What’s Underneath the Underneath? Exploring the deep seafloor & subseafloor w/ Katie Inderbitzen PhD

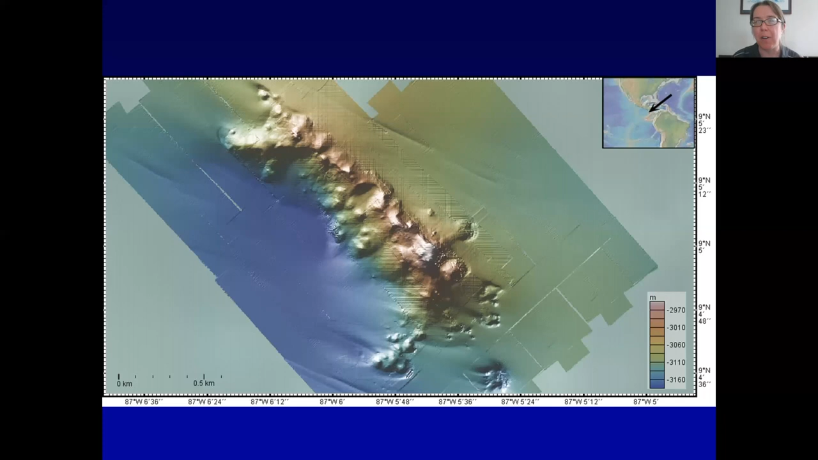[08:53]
a sub one meter resolution so i forget if it was 50 centimeters or what but it was it's pretty small so you can imagine that all the features that are you know down to you know a meter or around a meter are going to be represented in this map so how do we map the seafloor in a useful way so we use sound we use sonar okay originally we started